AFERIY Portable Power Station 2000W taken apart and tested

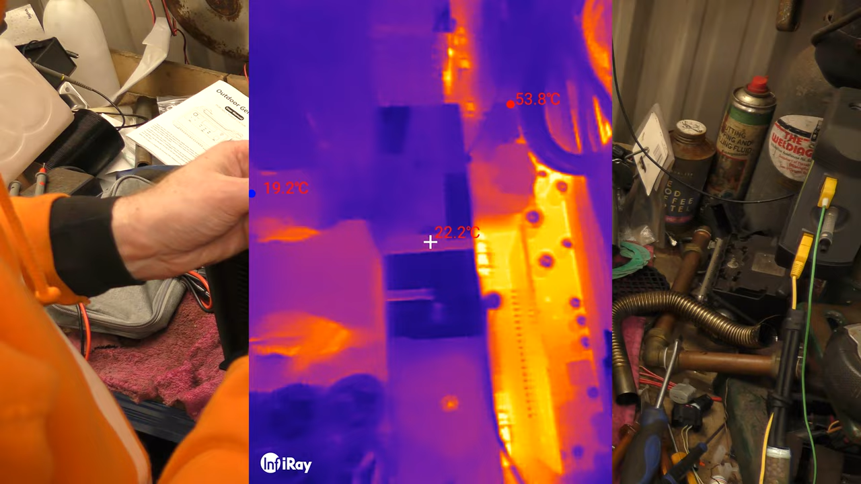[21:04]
On screen: spot 22.2°C
I'm going to take that 100 odd something temperature reading with a grain of salt.
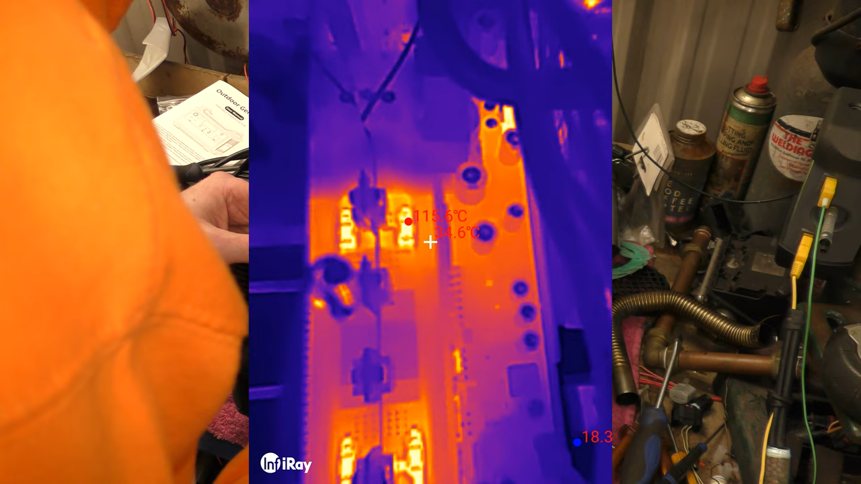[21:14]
Due to the fact that nothing's black in here. Does that make sense? Although saying that, they could be... I'm not even sure what this is.
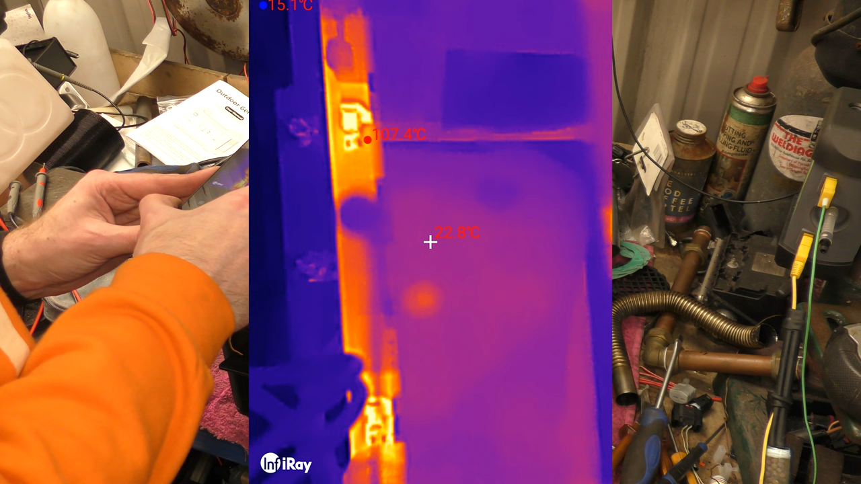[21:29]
Not like a diode.
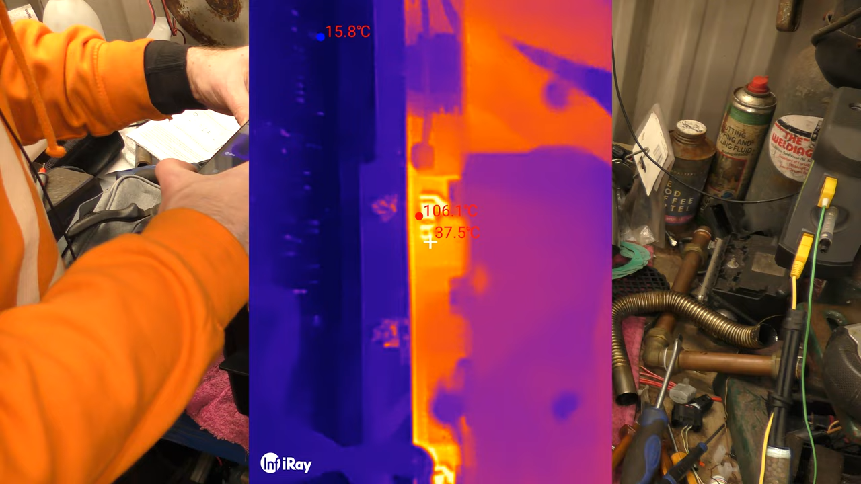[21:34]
On screen: min 15.8°C
So those two bits there, you can see, I'm going to poke my finger in.
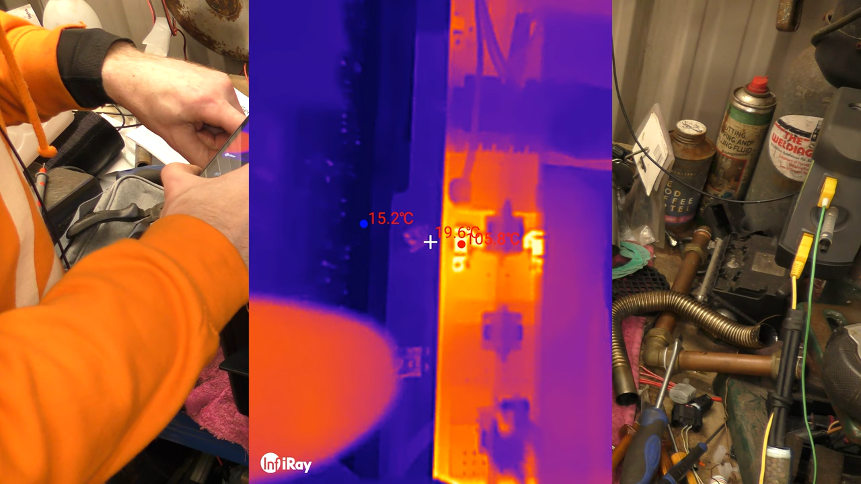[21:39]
That those two bits there, that's the terminals of the battery, and they are not hot. That bit there is 105 degrees.
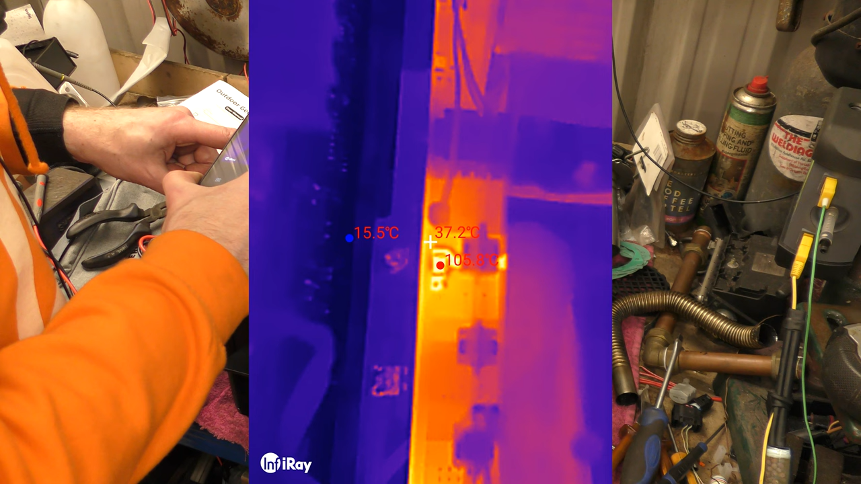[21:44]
On screen: spot 37.2°C
It looks like a diode. If I get one side, you can see the it's reflection.
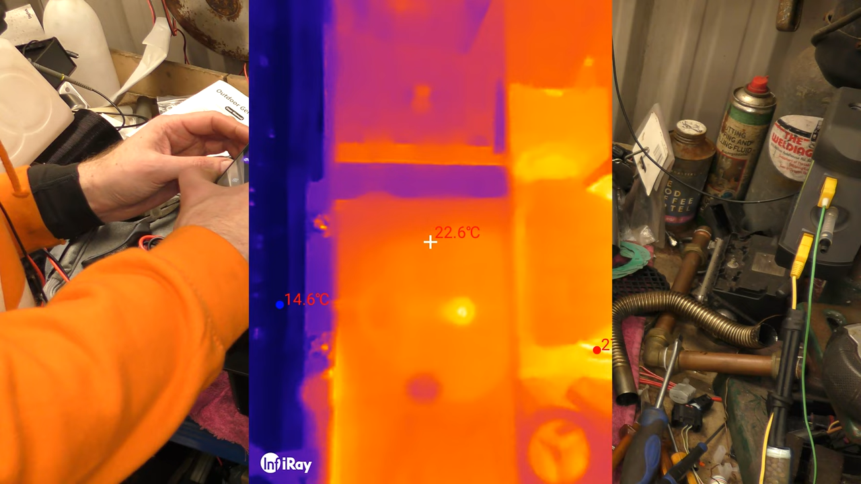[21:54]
On screen: spot 22.6°C
So the diode, which is, or is a resistor, 33R0, it's hot.
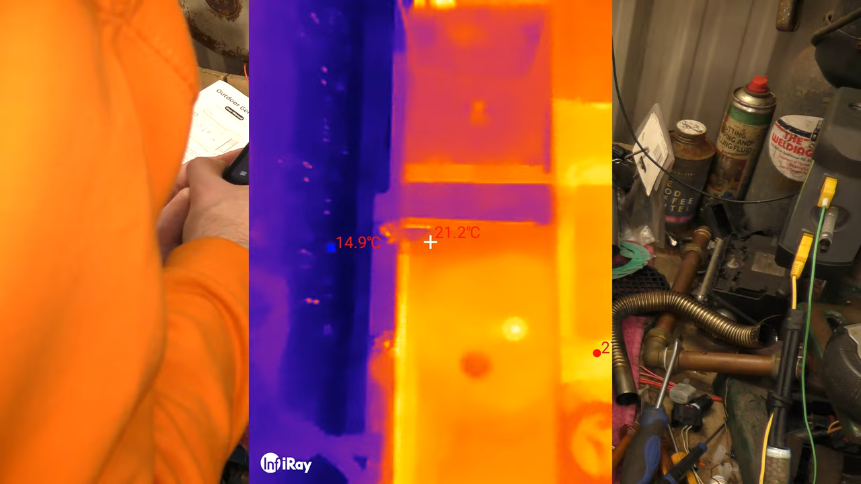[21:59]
On screen: spot 21.2°C
It's very hot. It's very hot.
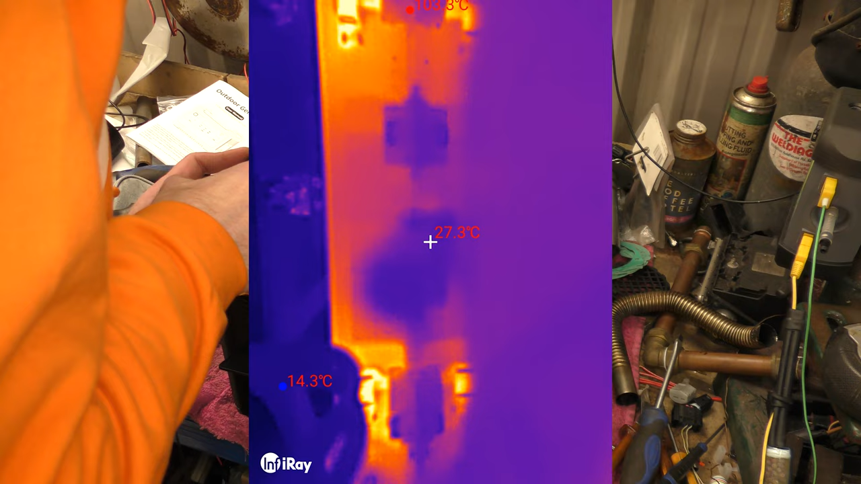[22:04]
On screen: spot 27.3°C
And its friends are also very hot. Has it got a match on the other side? It's very hot.
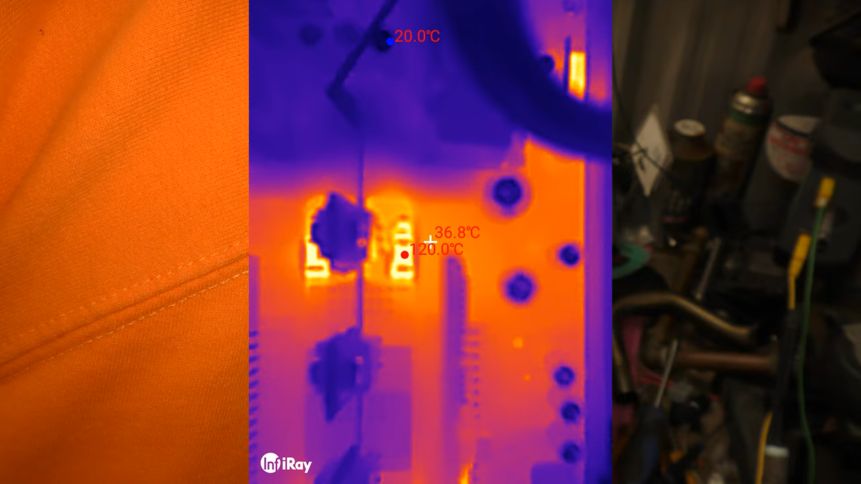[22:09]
These things aren't hot. I'm also glad they're not live.
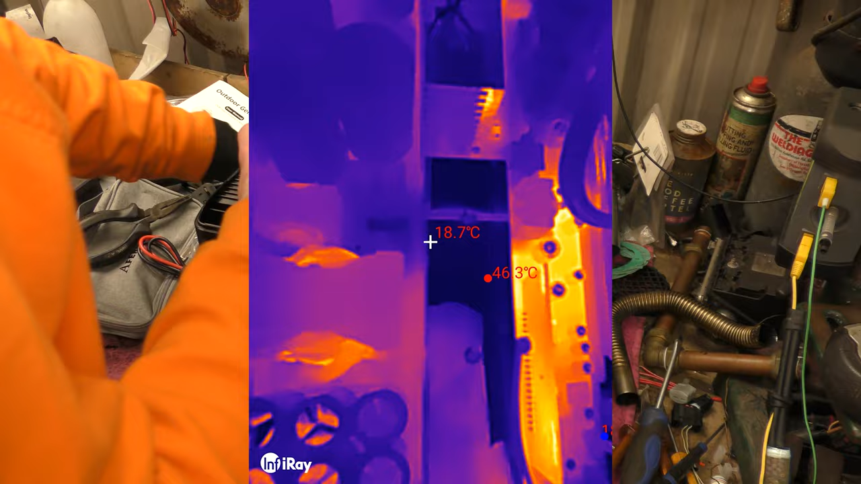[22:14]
On screen: spot 18.7°C, max 46.3°C
But the batteries are able to peer into the depths of thermal imaging.
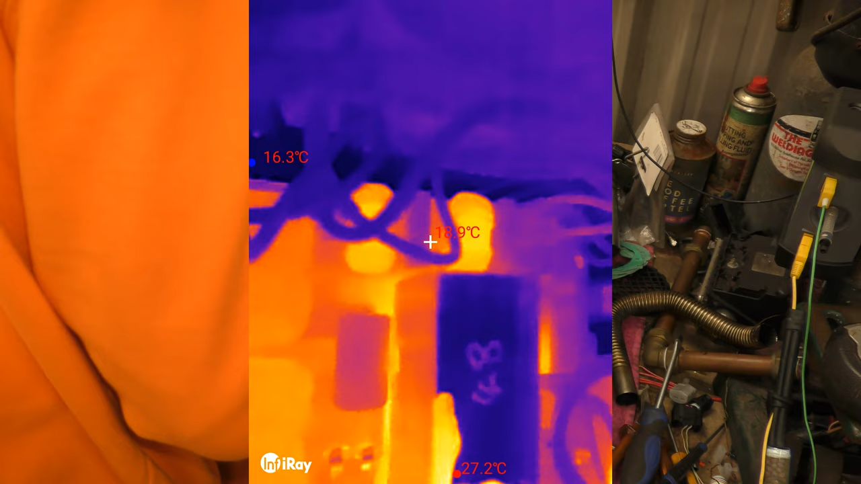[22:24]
Nothing else blazingly.
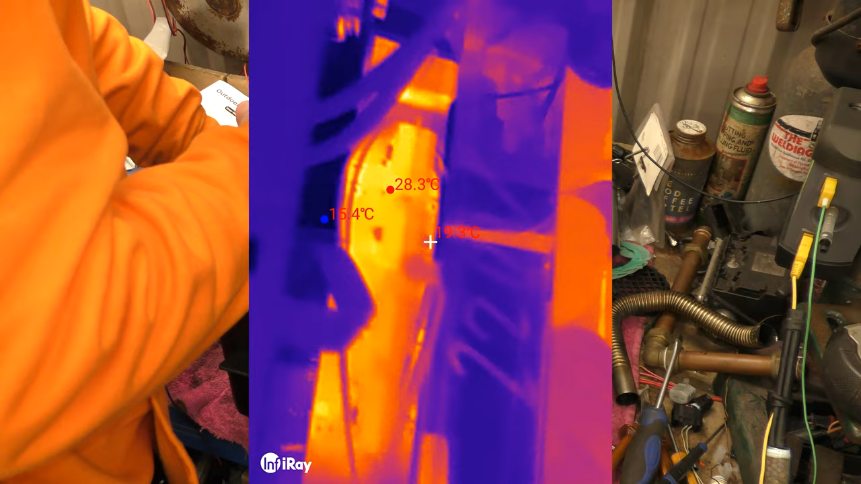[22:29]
These little MOSFETs on this side, I'm going to presume they're MOSFETs, are getting warm.
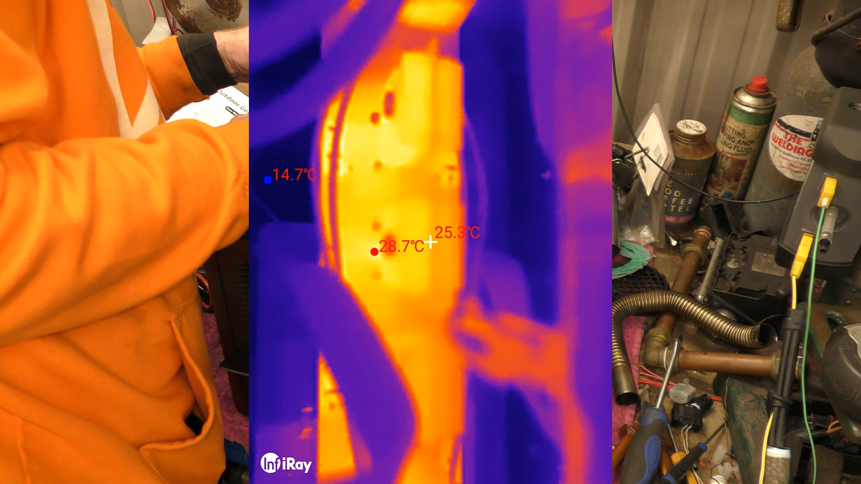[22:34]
On screen: spot 25.3°C, min 14.7°C
Not hot, just warm.
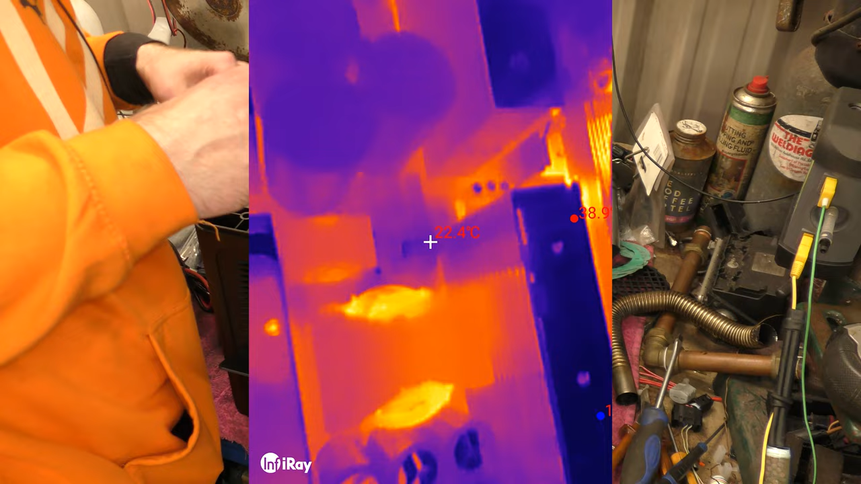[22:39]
And again, I don't know if you can see on the video, but each of these heat sinks has got a thermistor attached to it.
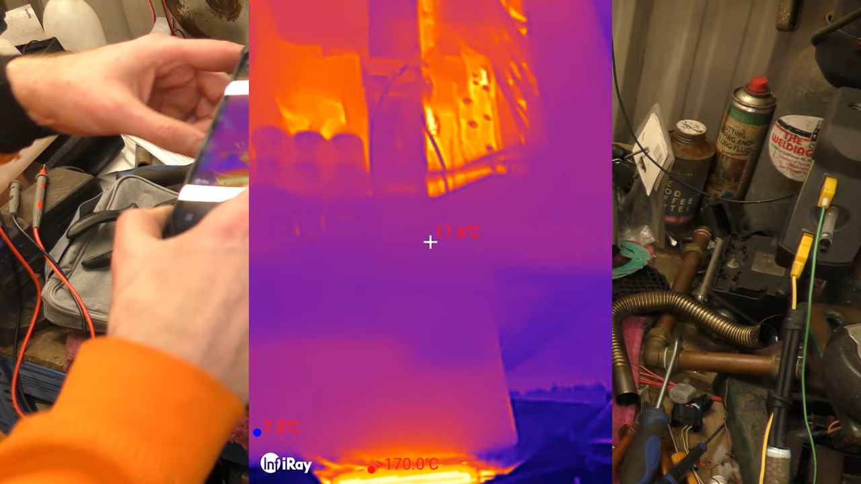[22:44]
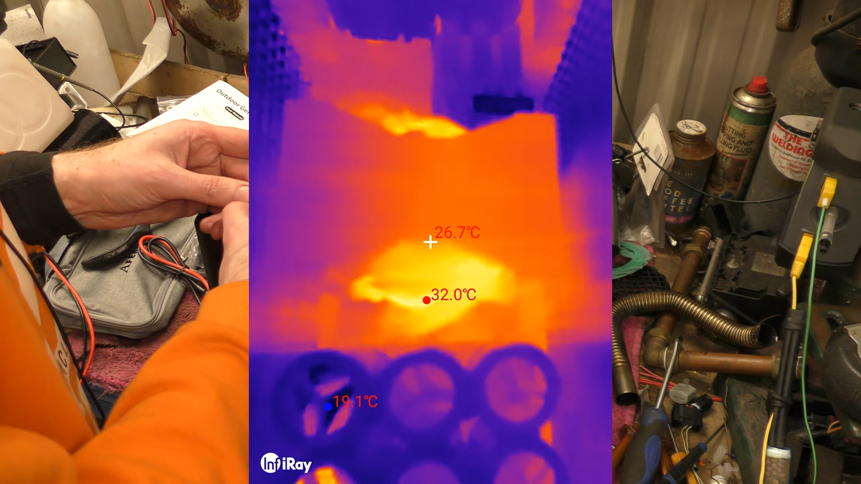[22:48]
On screen: spot 26.7°C
Our transformers, again, getting warm, but nothing spectacular.
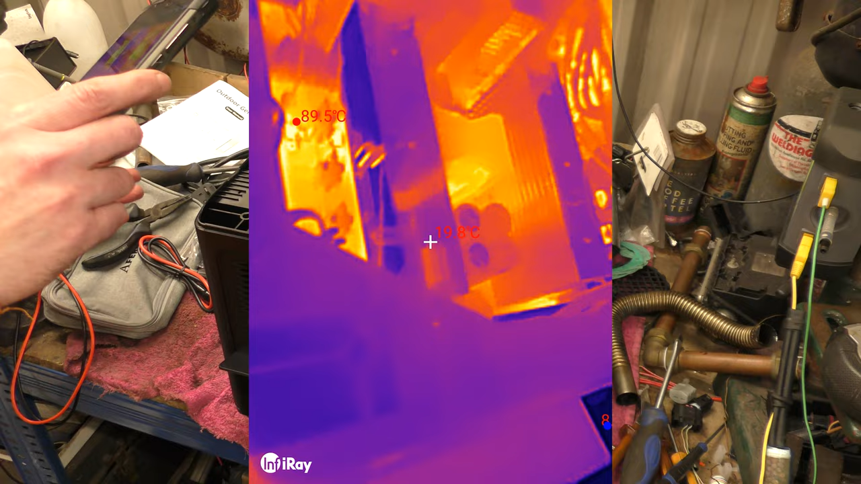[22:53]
Again, we are only pulling 600 watts. It's not anything unusual.
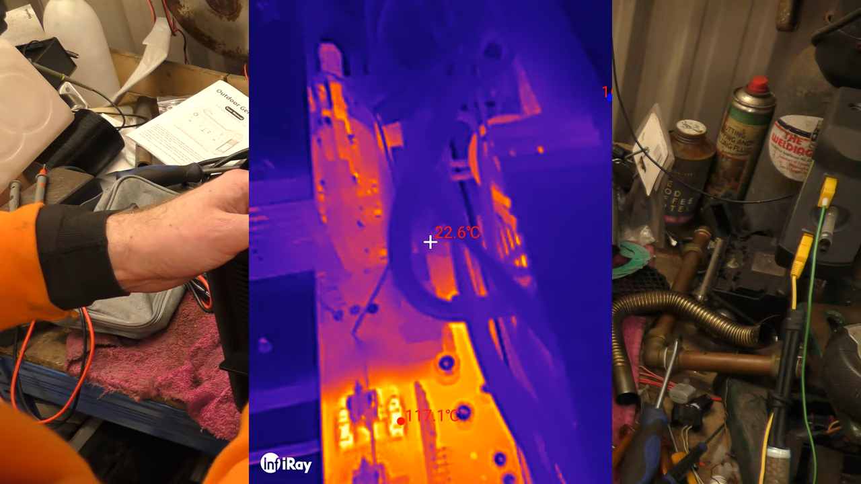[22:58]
On screen: spot 22.6°C
I mean, apart from those resistors getting really hot, I don't know if they're supposed to.